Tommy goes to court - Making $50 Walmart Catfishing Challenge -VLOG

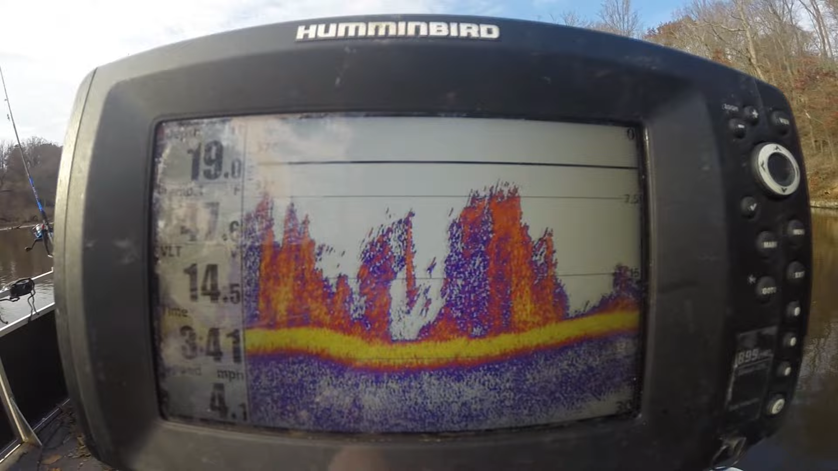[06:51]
Look at that. That is all shad right in there. That is a lot of shad. A lot of shad?
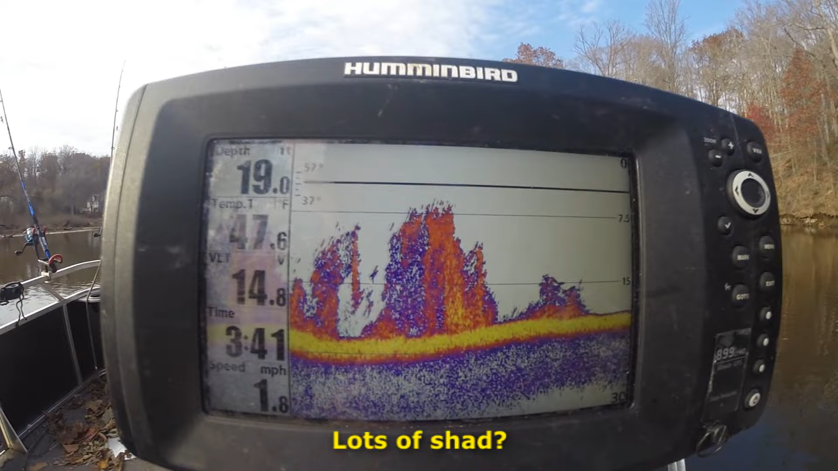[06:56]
On screen: depth 19.0 ft, water 47.6°F, speed 1.8 mph
Yeah, that's a lot of shad. A lot of shad.